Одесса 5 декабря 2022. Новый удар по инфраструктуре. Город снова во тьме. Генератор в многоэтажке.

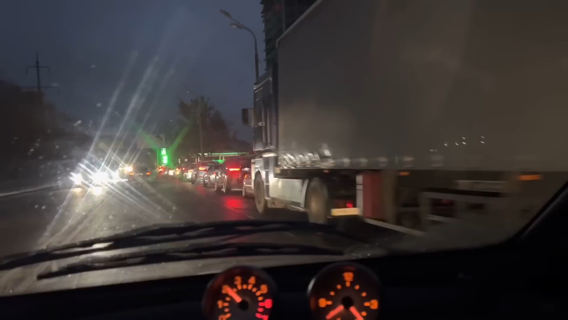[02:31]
Здесь вот самая длинная очередь. Я не знаю, хороший здесь бензин, но как по мне, вообще ничем не отличается от другого. Цена только выше.